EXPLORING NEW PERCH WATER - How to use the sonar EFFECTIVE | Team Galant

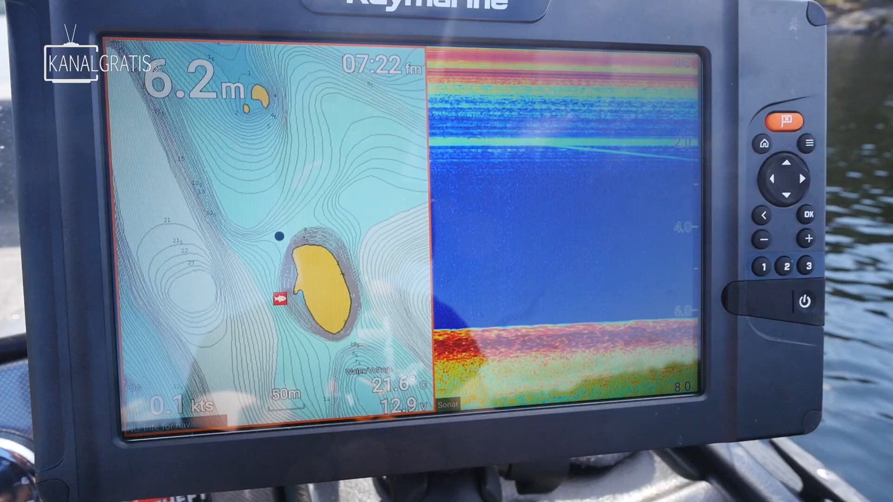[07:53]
On screen: depth 6.2 m, water 21.6°C, speed 0.1 kn
Om vi då tar och tittar på kartan här.
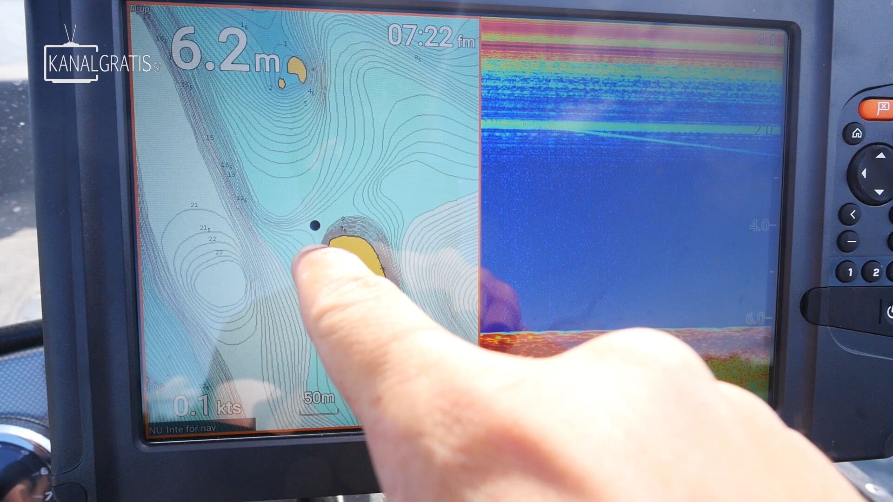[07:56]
On screen: depth 6.2 m
Så ser ni att det var en bra djupkant här runt hela ön. Så därför kommer vi fortsätta och leta efter liknande ställen.
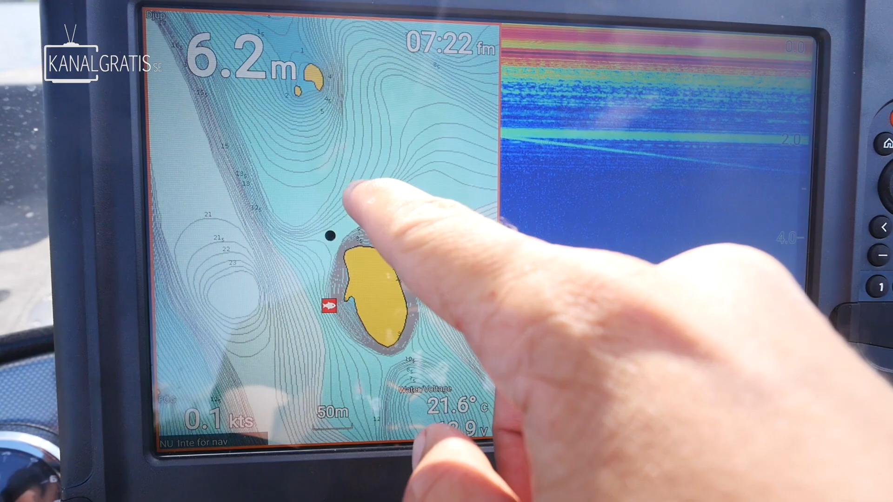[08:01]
On screen: depth 6.2 m, speed 0.1 kn
Och om ni tittar här uppe. Så har vi en ganska bra djupkant.
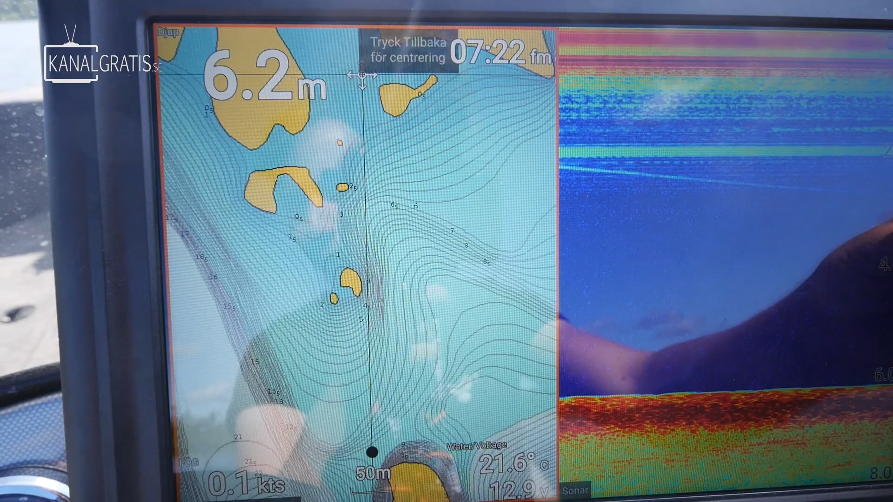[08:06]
On screen: depth 6.2 m, water 21.6°C
Från den ön också utåt. Sen här har vi bra djupkanter.
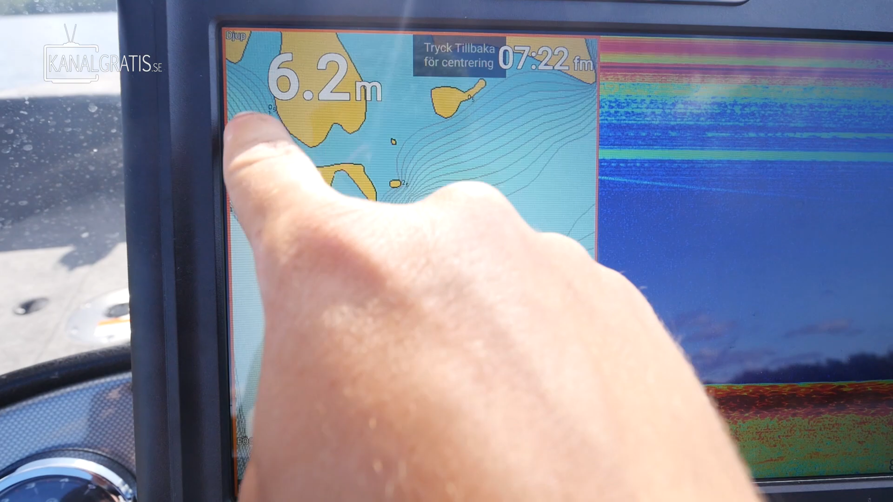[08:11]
On screen: depth 6.2 m
Så vi kommer åka runt runt upp mot de här öarna. Och se om det finns en abborrar där istället.
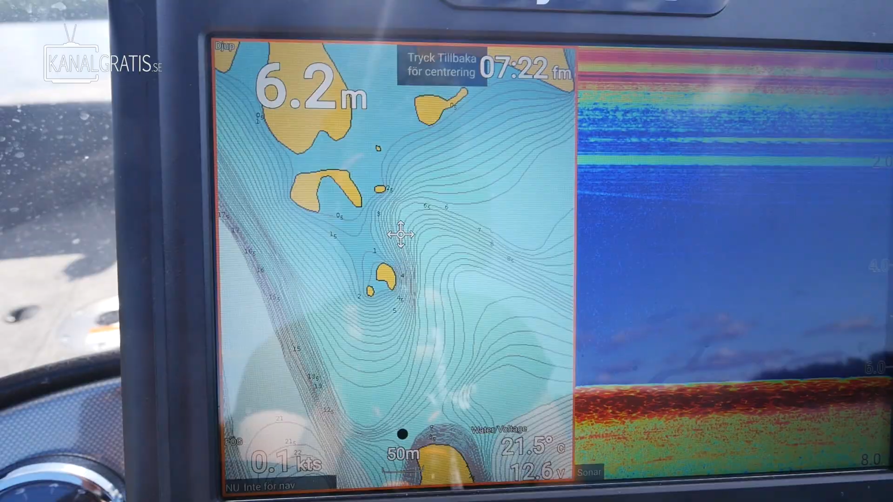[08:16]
On screen: depth 6.2 m, water 21.5°C, speed 0.1 kn
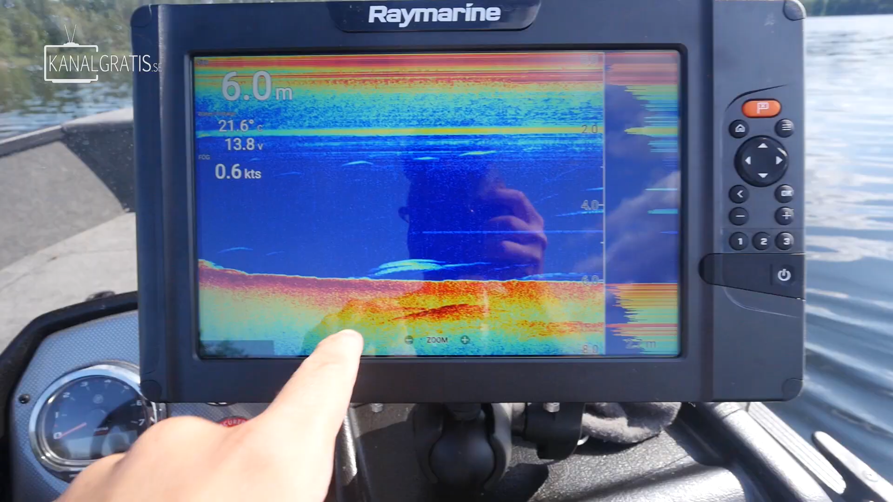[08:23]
On screen: depth 6.0 m, water 21.6°C, speed 0.6 kn
Här hittar vi lite abborrar nu på botten. Vid de här öarna som jag pratade om. Så det var. Det är så man hittar fisk när man har en djupkata på sjön.